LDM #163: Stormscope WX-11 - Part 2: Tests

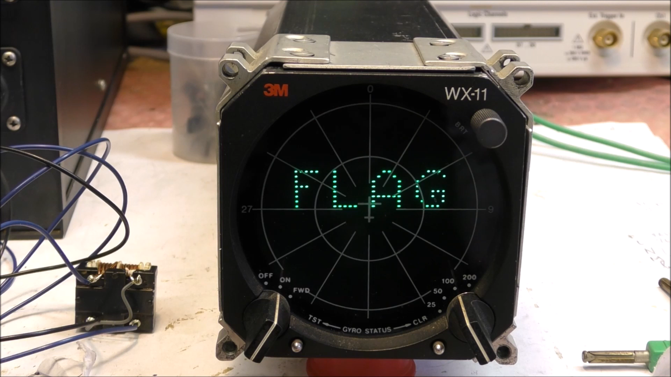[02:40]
Parce qu'en fait, par défaut, le gyroscope est activé. Et afin de retirer la cloche, nous devons appliquer un voltage de cloche sur le connecteur, sur le synchro connecteur ici.